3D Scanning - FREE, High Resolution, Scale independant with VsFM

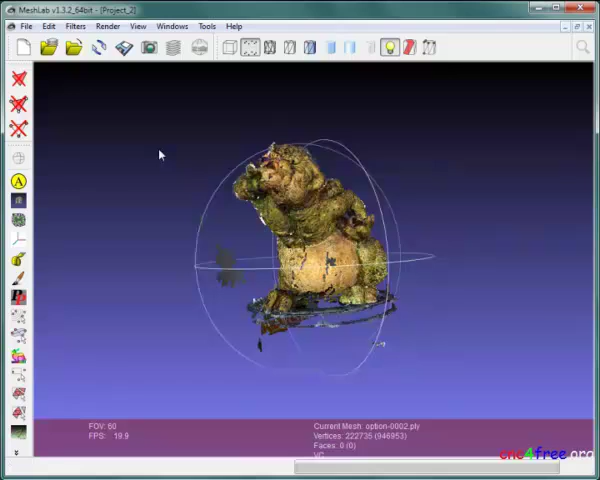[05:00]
Launching the Meshland layer's dialog shows each point cloud has loaded on the set-top layer.
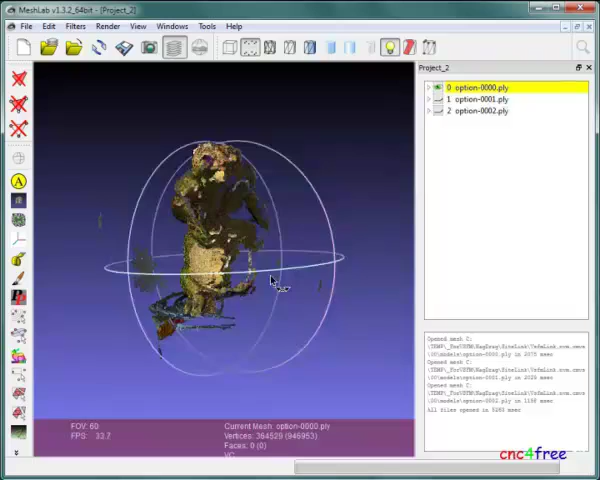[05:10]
Layers are easily hidden, may be improving visibility and standard-refiring selection of unrequired points. Multiple groups of points are easily selected using left-click and drag,
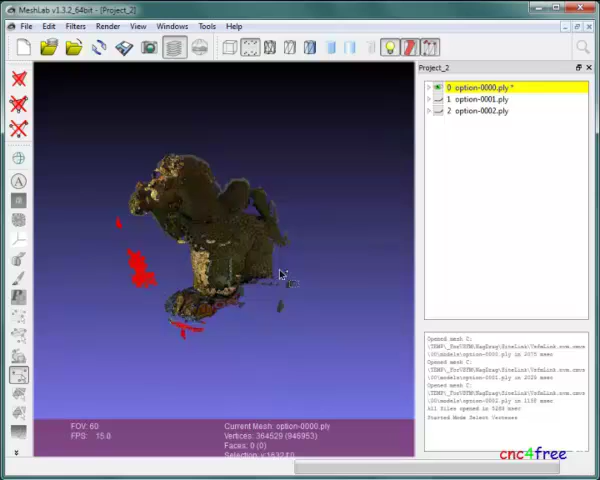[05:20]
and selection modifier keys.
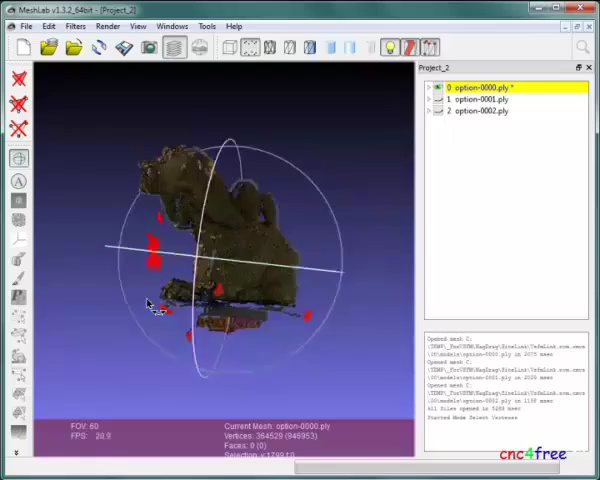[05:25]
Points close to the surface are much easier to isolate and select,
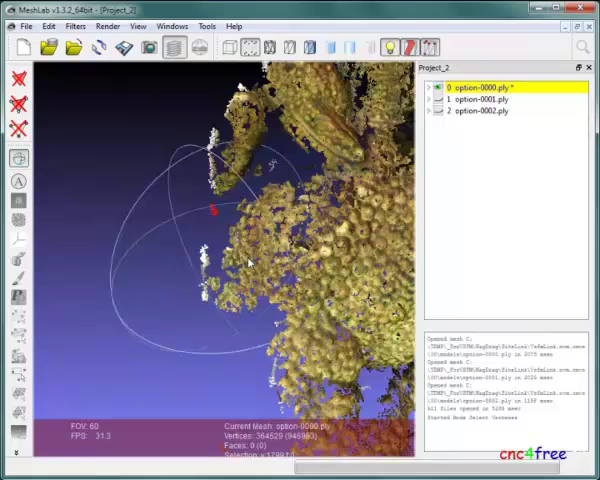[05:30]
with far less risk of including deployments required for surface redistruction. Delete selected vertex, quickly remove selected deployments.
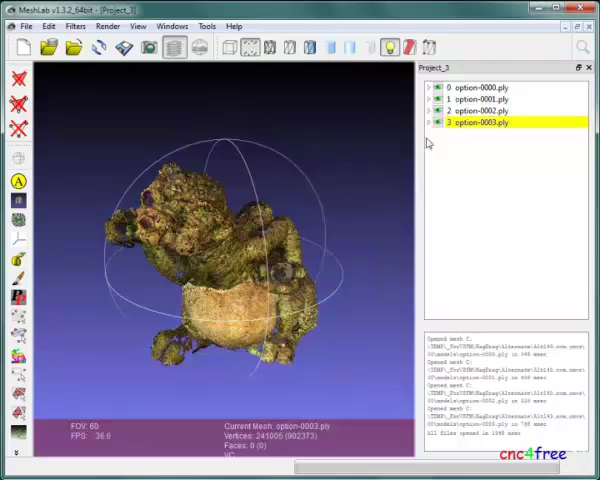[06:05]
The layers right-click and the new flat and visible layers function is selected. In the options top, it's important to deactivate delete layers. Key-con reference surfaces must be active.
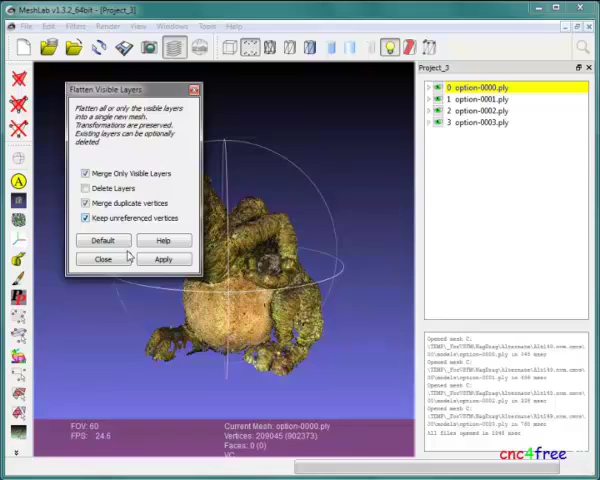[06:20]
If not, merging layers will delete all avoidments. A successful result creates a new merge mesh layer, duplicating all point-way clouds on a single layer. Filters Sampling Quasimistic Sampling is launched to downsample a merge point-way cloud.
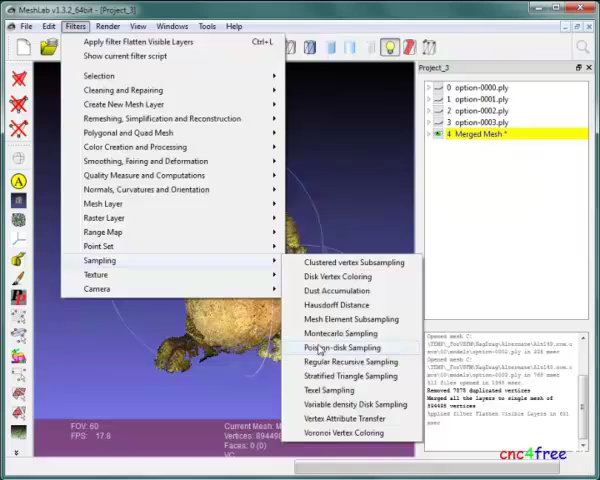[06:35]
This creates more uniform point-way distribution and helps reduce error noise-easy voice. Basic mesh subsampling must be active, or the filter will fail and report an error.
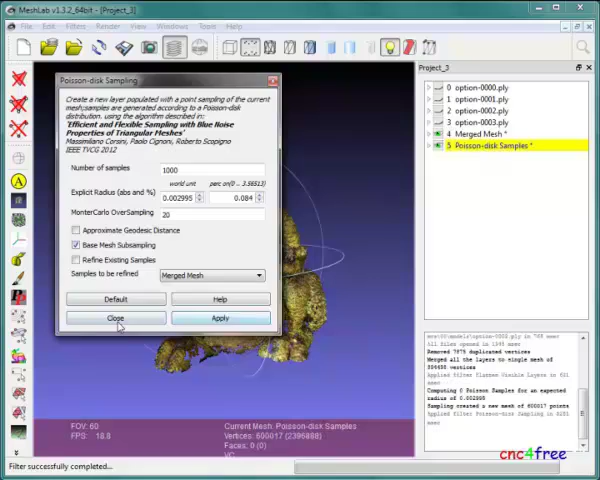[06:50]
Successful filter execution creates a new Quasimistic Samples layer. The layer contains a downsampled point-way cloud of just over 600,000 vertices.
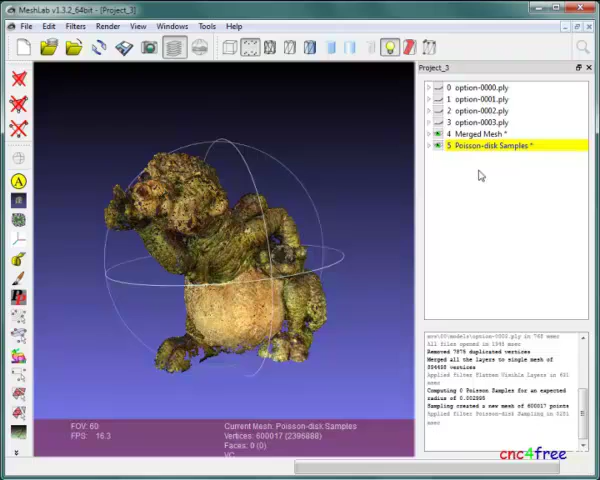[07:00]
All other layers are deleted using the layer's right-click menu functions. The new Quasimistic Samples layer is exported.
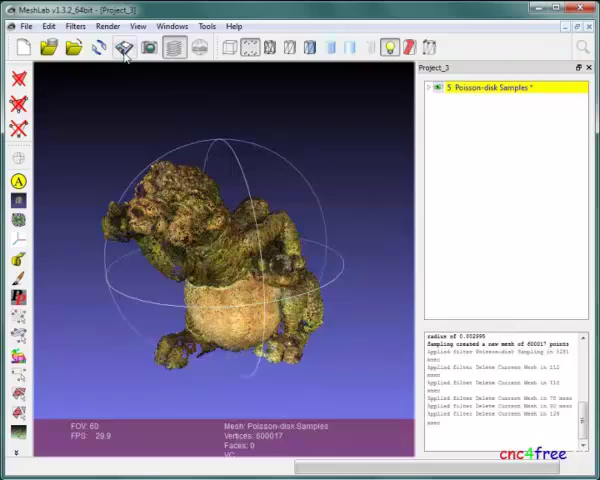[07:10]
It's most important to activate the save vertex normals option in the export dialog.
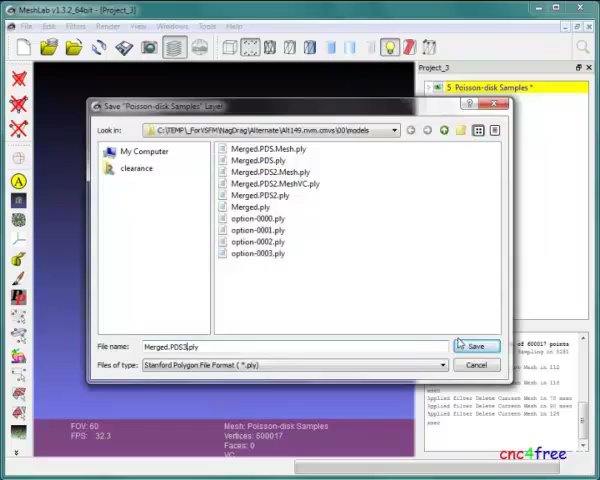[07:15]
A point-way cloud must have vertex normals for surface reconstruction.
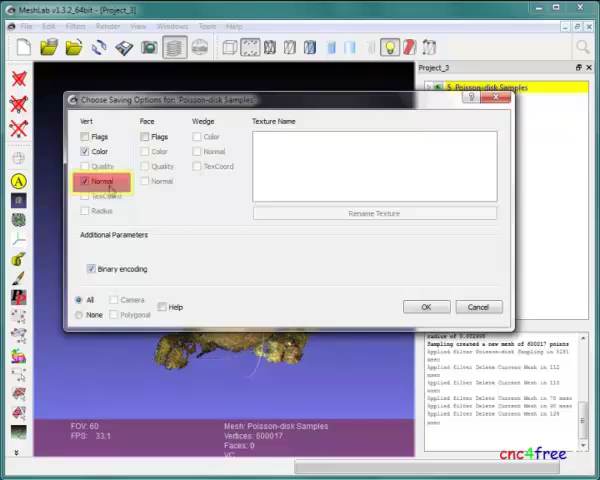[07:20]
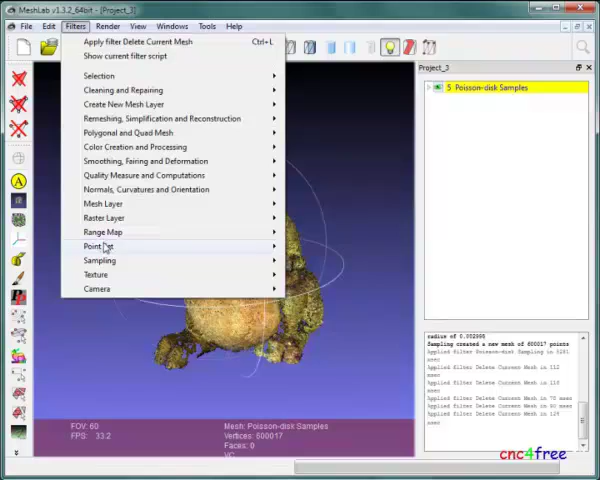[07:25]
Filters Point-set surface reconstruction Quasim is launched. This method is ideal for point-way clouds. It provides useful oil filling resulting in water-tight surfaces.
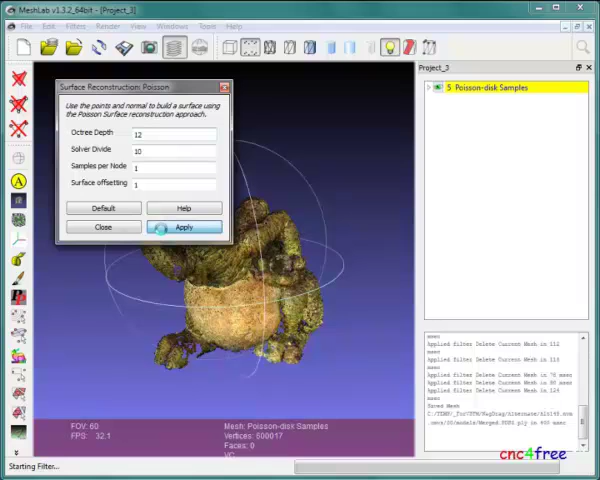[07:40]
Downsampling the point-way cloud helps reduce reconstruction times.
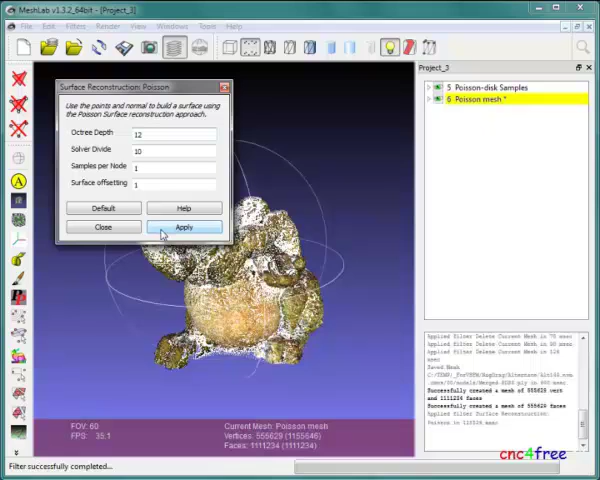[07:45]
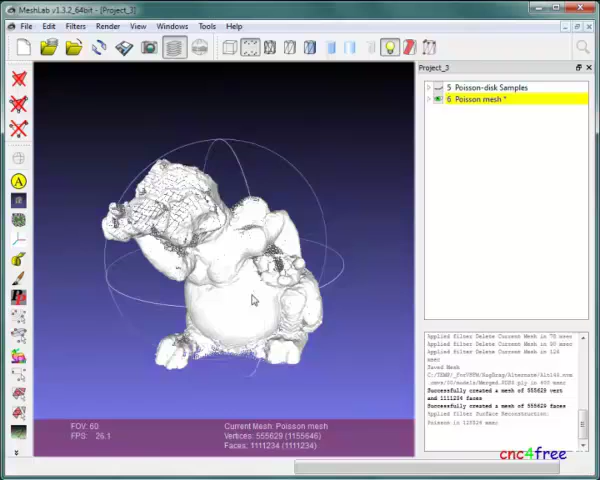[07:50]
The point-way cloud layer is hidden, and Facey mode display is activated, showing the newly generated 3D mesh surface.
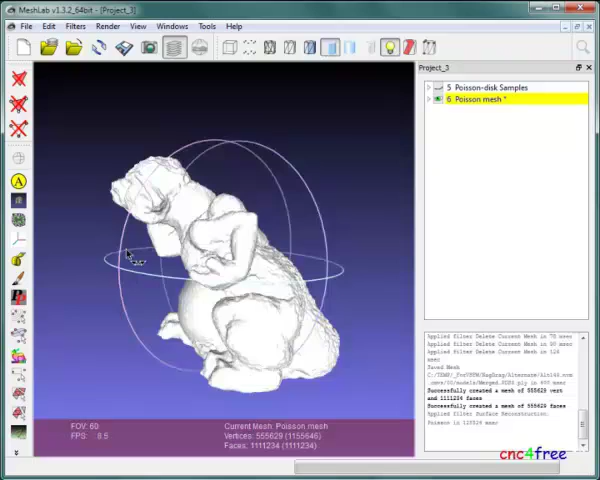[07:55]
Inspection shows the mesh to be a good representation, a form of detail from the original object.